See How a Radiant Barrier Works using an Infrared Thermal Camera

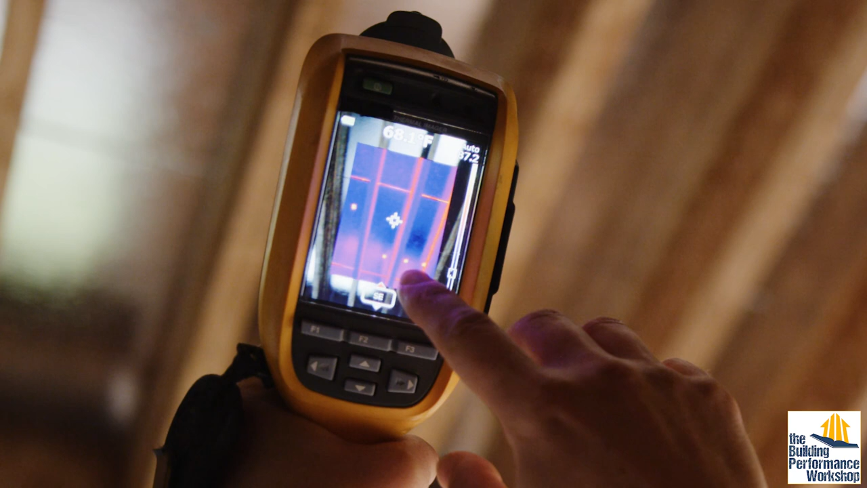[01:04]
you can see that the stickers are showing up much hotter than the surface that they're adhered to. And that is the magic formula of the Radiant Barrier.